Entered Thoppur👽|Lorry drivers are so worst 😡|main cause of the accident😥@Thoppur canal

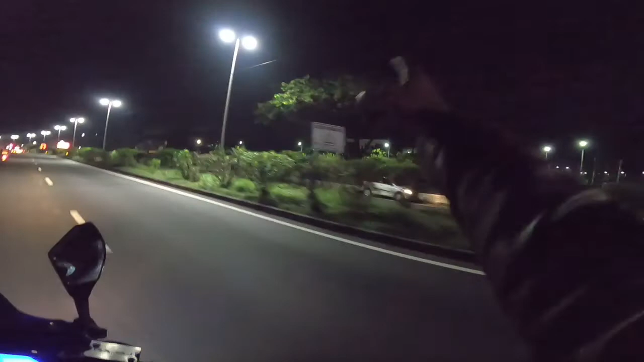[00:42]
அதெல்லாம் ஏதாவது ஐடி கம்பெனியா தான் இருக்கும். என்னது லைட்னிங், சூப்பரா இருக்கா. ஸோ இதுதாங்க தொப்பூர்னு போட்டிருக்கு.
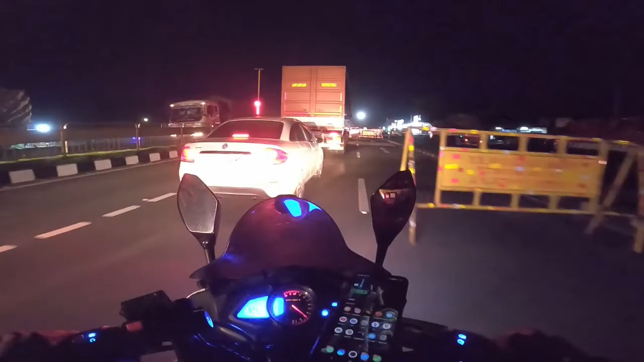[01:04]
தொப்பூர் நுழைவு வயல் தான் அவனை கனவாண்டுவாங்க. இனி போனால் தருமபுரி தானே. இப்போ நம்ம தாண்டி வந்தது தான் தொப்பூர் போல.
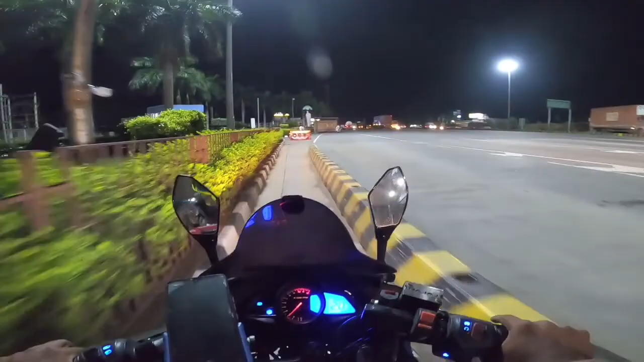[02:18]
எங்க தொப்பு டோல்கேட்டில் இறங்கும் இருக்கு போலங்க. சரி, டோல்கேட்டுன்றேன். தொப்பூர் அந்த கனவா இல்லை.
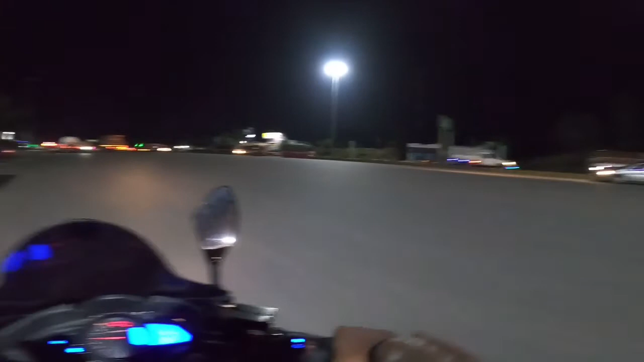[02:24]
இங்கே பாருங்களேன், எங்களுக்குள்ளே வந்த பிறகு தான் கொஞ்சம் ரிலாக்ஸ் ஆகுது.
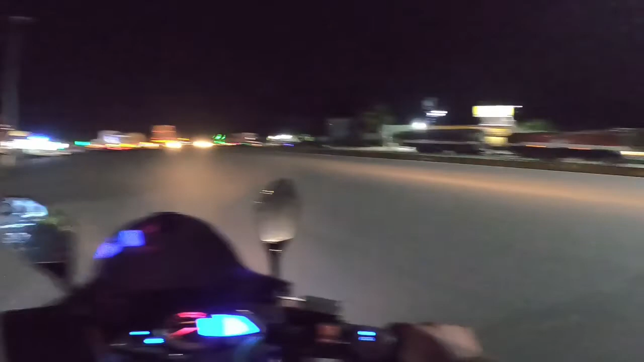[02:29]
ரைட், ஓகே. இனி பெங்களூர் போயிட வேண்டியது, பெங்களூர் போய் விளாக் எடுக்க வேண்டியது தான்.
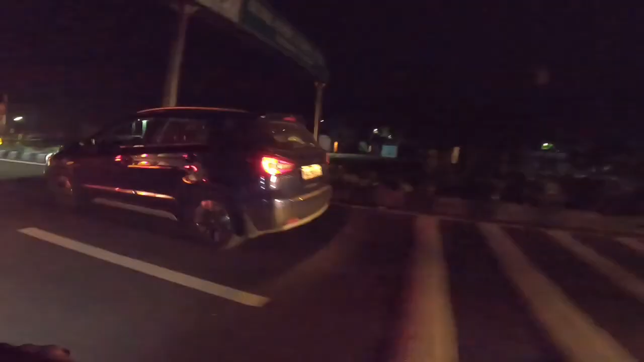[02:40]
இந்த லாரிக்காரனே நம்மளை பயன்படுத்திடுவான் போலப்பா. சரி, நெக்ஸ்ட். ஸோ நெக்ஸ்ட்டு டோல்கேட் வரப்போகுதுங்க, இன்னும் கொஞ்சம் தூரத்தில்.
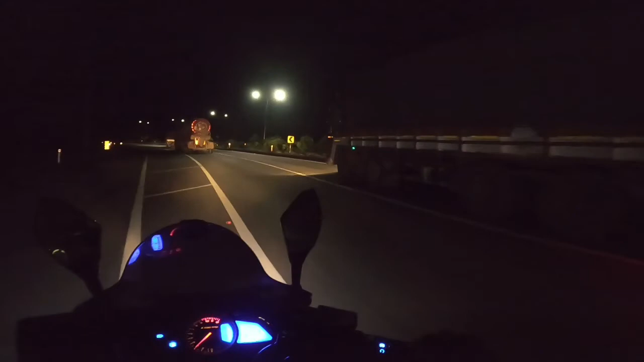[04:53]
எவ்வளோ ஸ்லோவாக போகுது பார்த்தீங்களா. அங்கிட்டு வந்து செம்ம இறக்கம். ஸோ இந்த இது வந்து லாரிக்காரங்களுக்கு அவ்வளோ டேஞ்சரஸான ரோடான்.
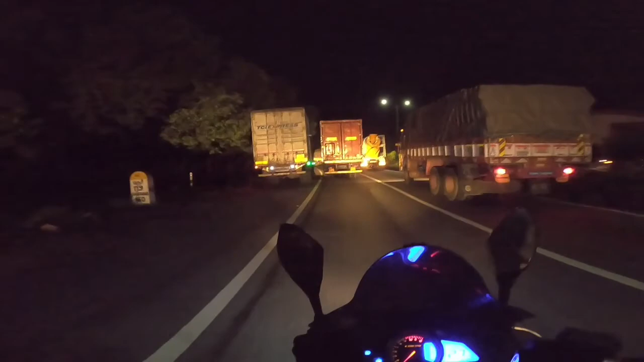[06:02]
ஏய் ஏண்டா நீங்களே இங்கே போகிறான் டே, எப்படி போகிறான் பாருங்க, ஊசு பையன். ஏய் இப்படி போய் தான்டா அப்புறம் ஆக்சிடெண்ட் ஆகாதுமா ஆகாதா? எப்படி முந்தி போகிறோம்னு.